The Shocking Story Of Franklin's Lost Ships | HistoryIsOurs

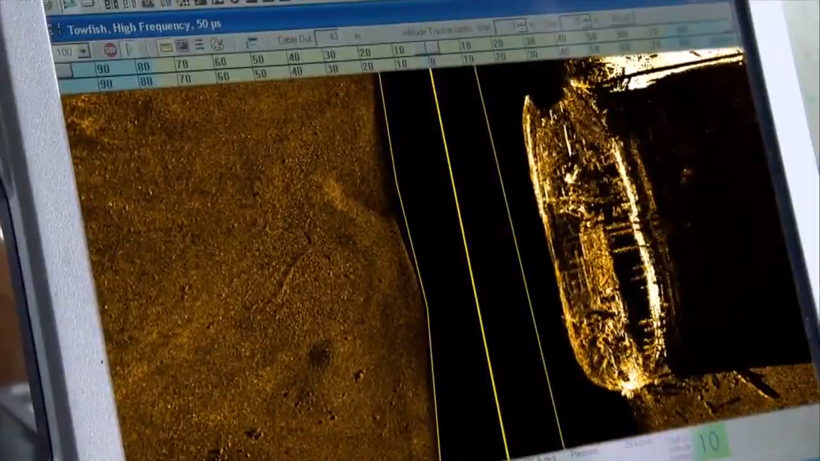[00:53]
I mean, I lunged forward and said, that's it, that's it.
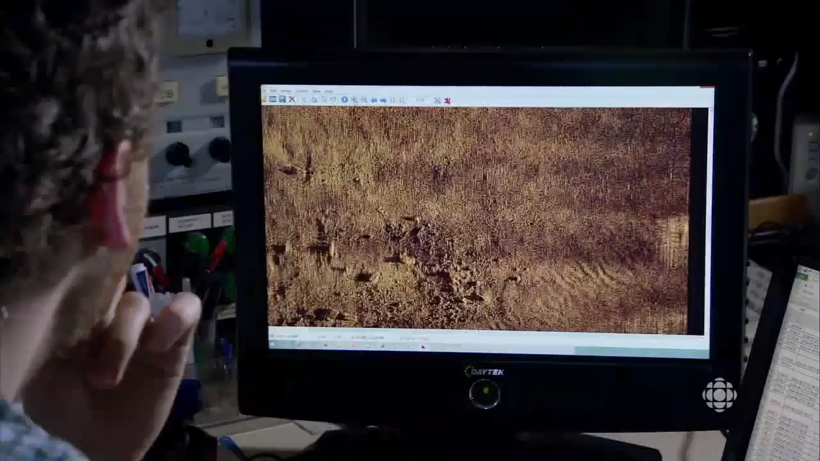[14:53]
That's not a good sign, because if a shipwreck came to rest here, it could have been pulverized.
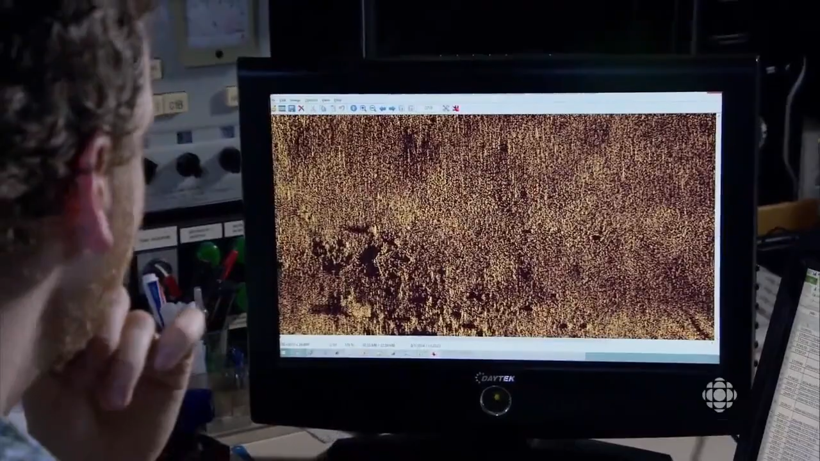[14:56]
The team pored over every single image that appeared on screen.
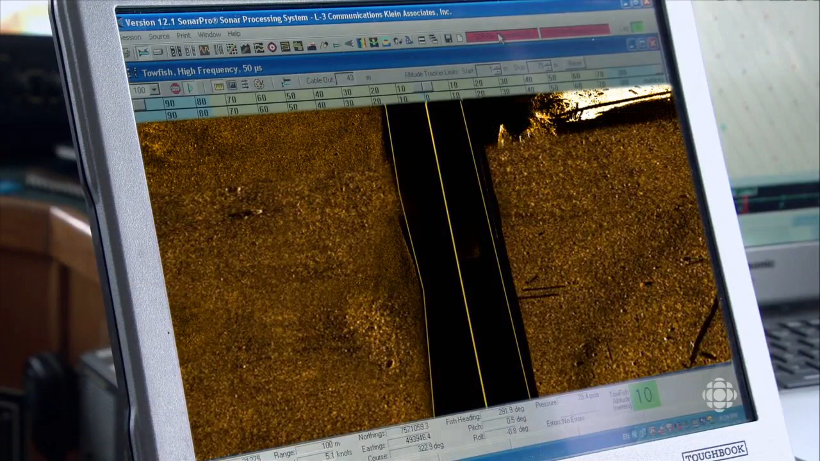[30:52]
the image of a ship's hull sitting upright in only 11 meters of water this really unmistakable outline of a shipwreck
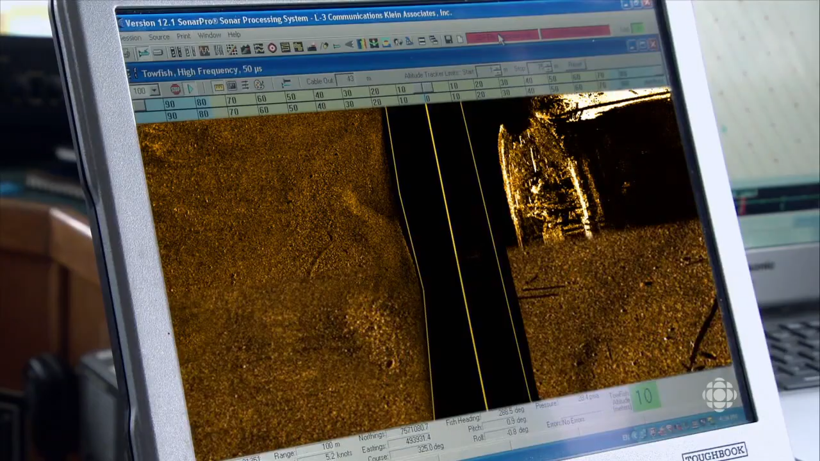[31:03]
no doubt what it was uh started to scroll down uh the monitor
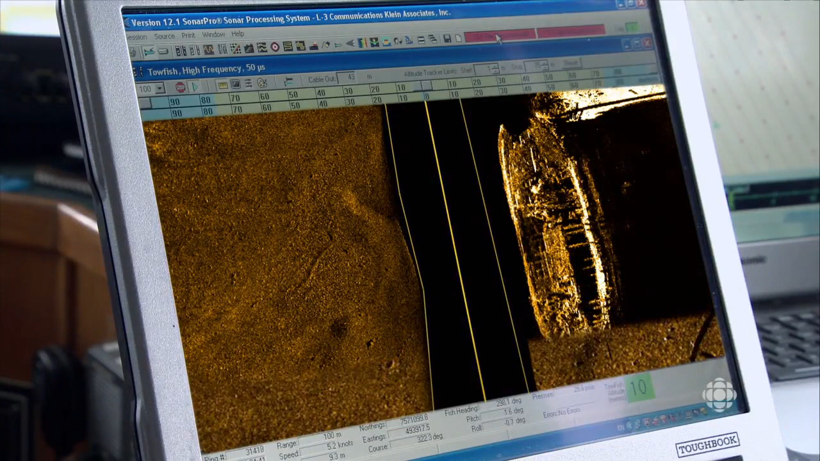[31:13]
and it wasn't even halfway onto the screen before you really knew what you were looking at
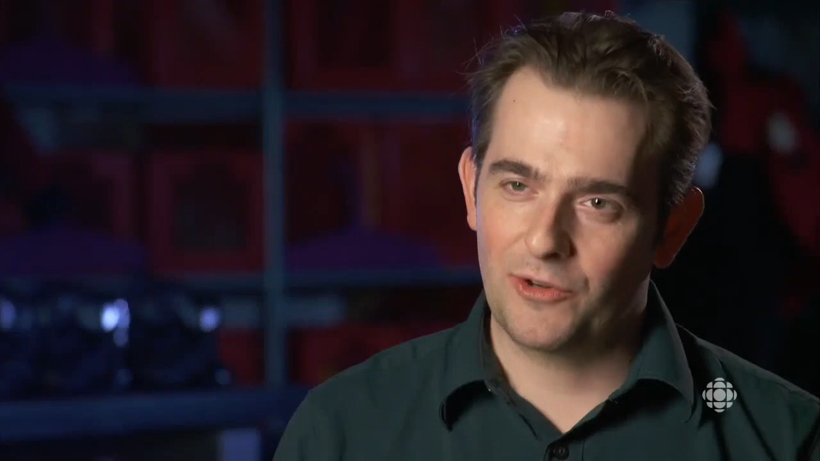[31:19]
jabbed my finger at the screen and kind of lunged forward and said that's it that's it
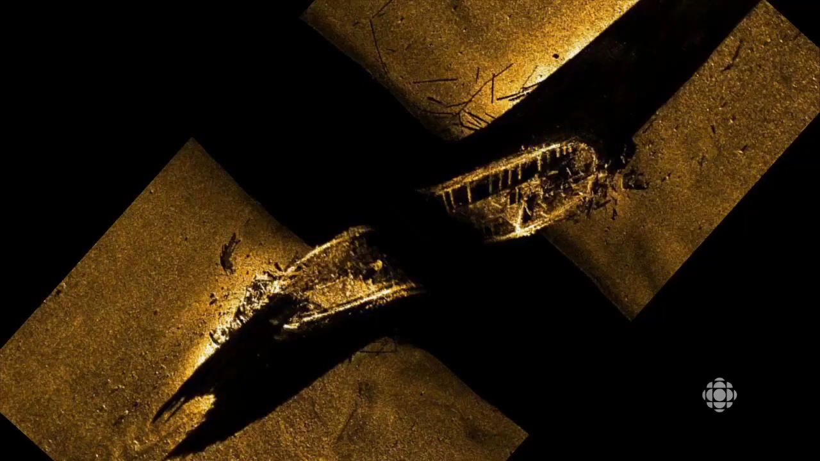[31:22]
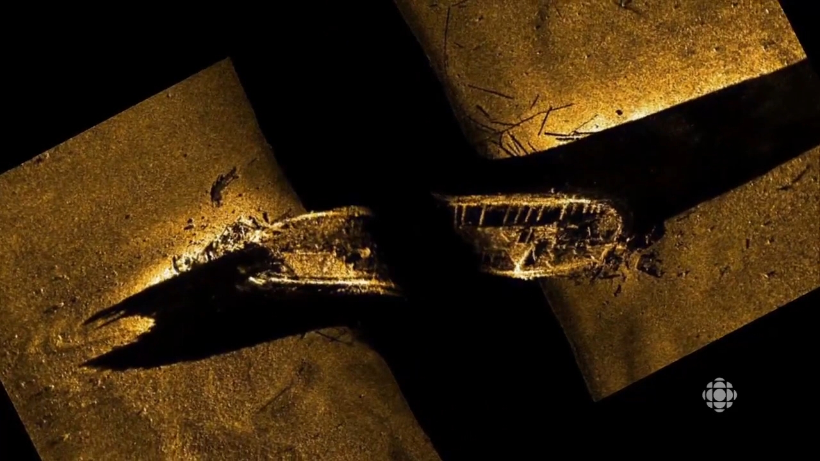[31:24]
when i saw the image of the ship coming down
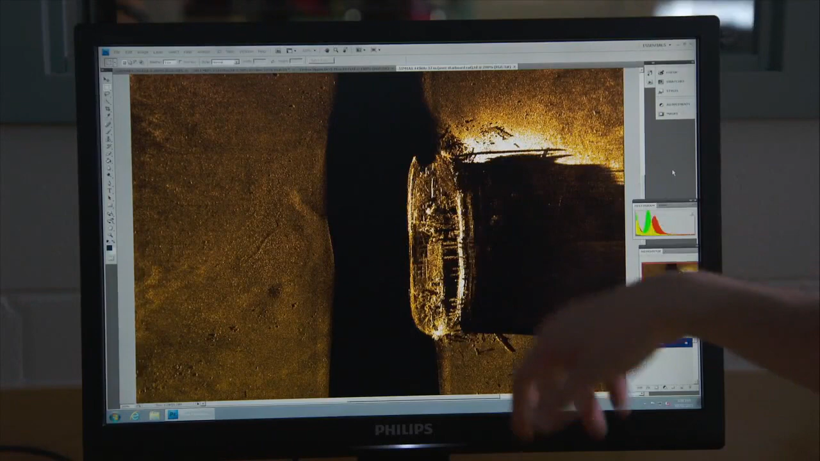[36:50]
uh that length measurement if we look at the multi-beam the best way to figure that out was to go back to the original royal navy plans
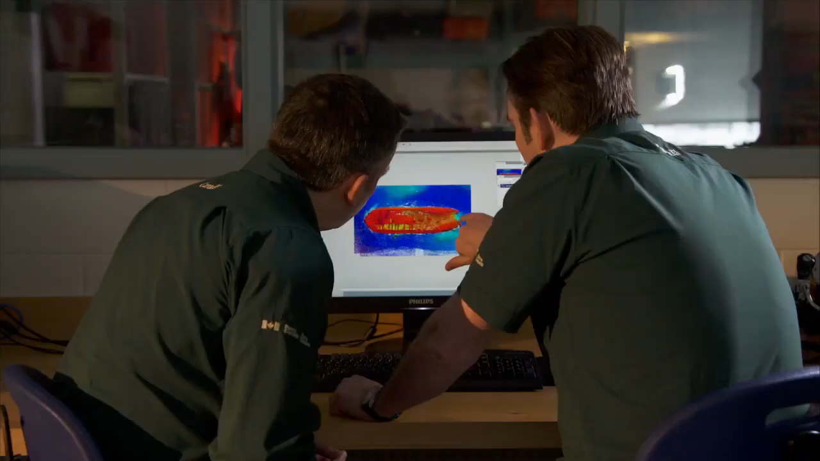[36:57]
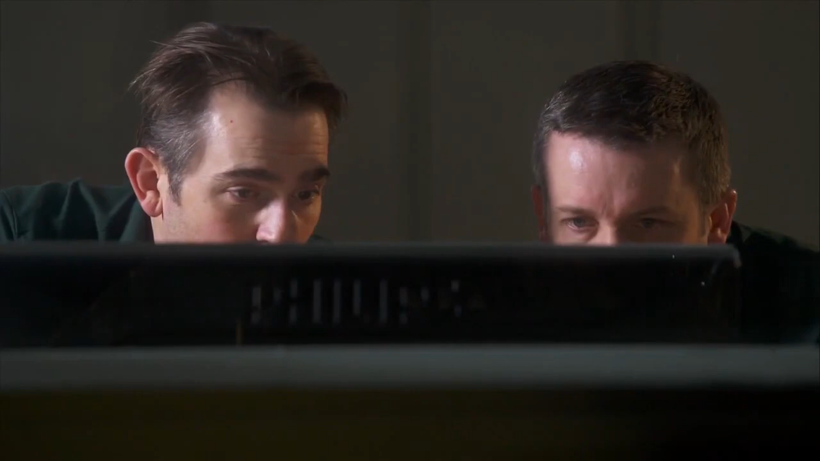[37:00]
and you can see the the outline of the ford hatchway
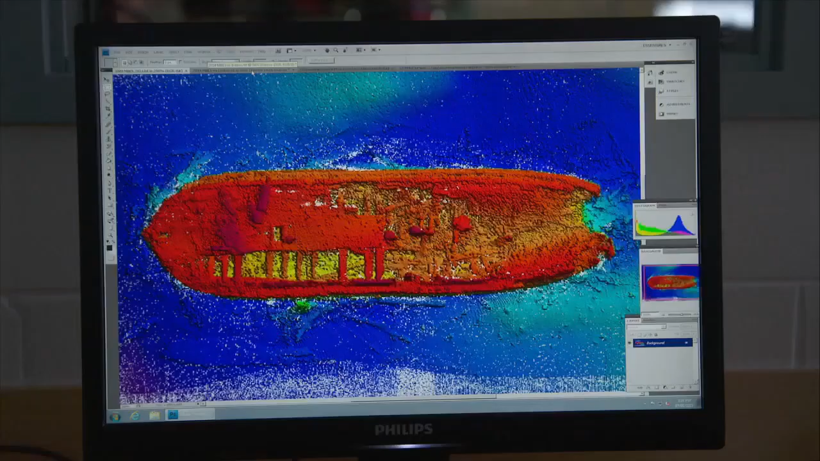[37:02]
ryan harris laid them over the sonar image
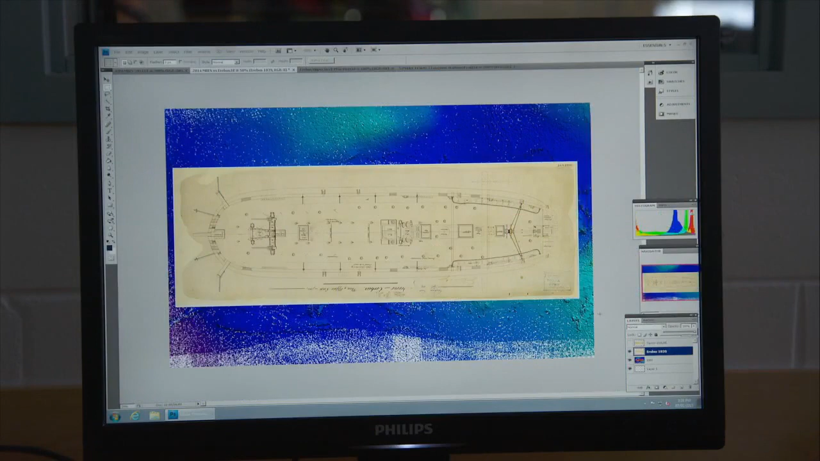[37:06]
bread as well the outline fits perfectly they lined
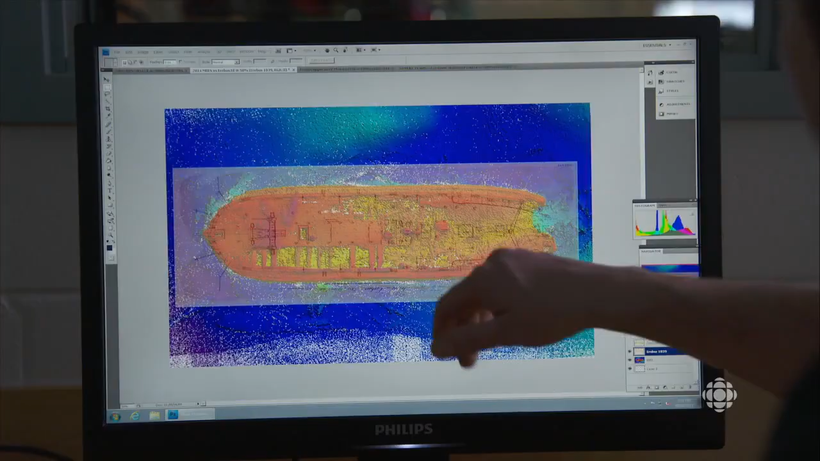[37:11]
up it was the arabis franklin's flagship the match was perfect